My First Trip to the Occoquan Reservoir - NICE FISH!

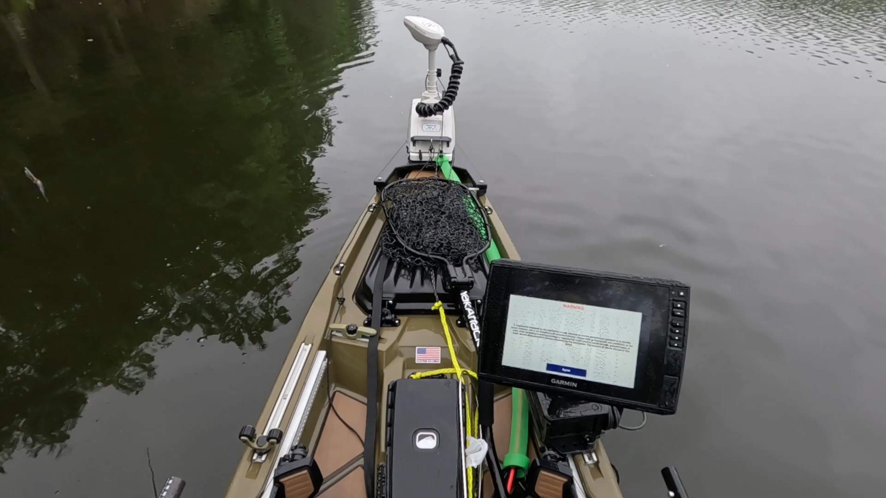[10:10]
chart plotter here, or my sonar. So I'm not really doing too much with the battery. This close. I'm in 40 foot of water. What the heck? That's insane. That is insane.